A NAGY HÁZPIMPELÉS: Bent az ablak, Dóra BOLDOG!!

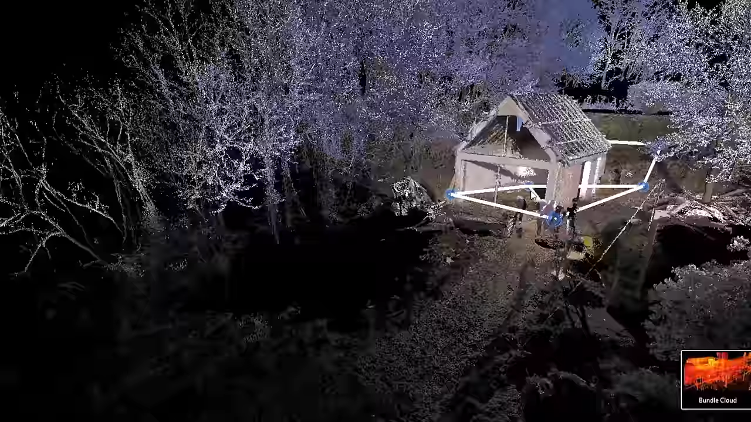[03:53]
és ezt a modellt mérjük mi meg az irodában digitálisan.
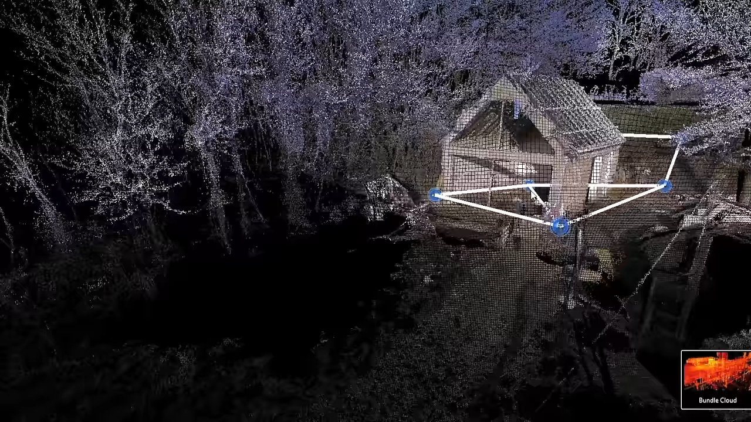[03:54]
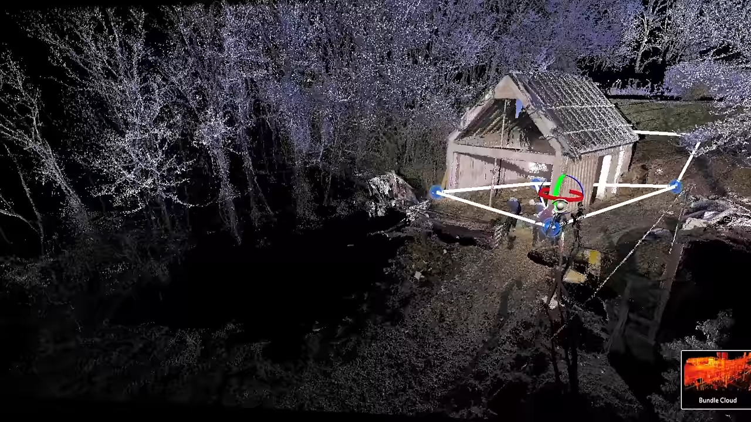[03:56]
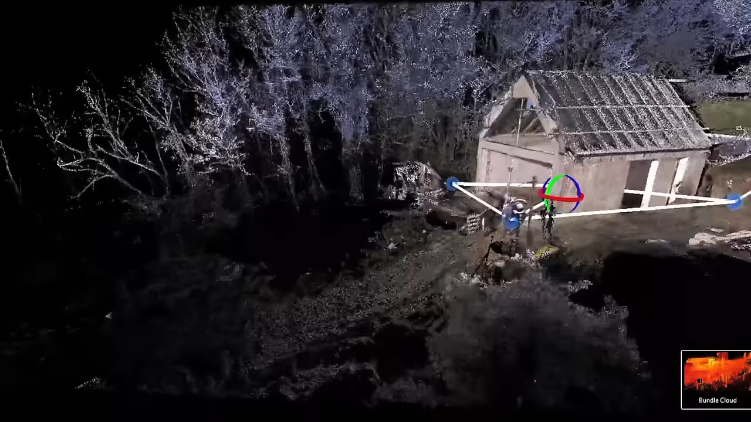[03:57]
Ez azért buli, mert egyrészt jobban tudjuk a síkokat szabályozni és majd visszatűzni a beépítéskor,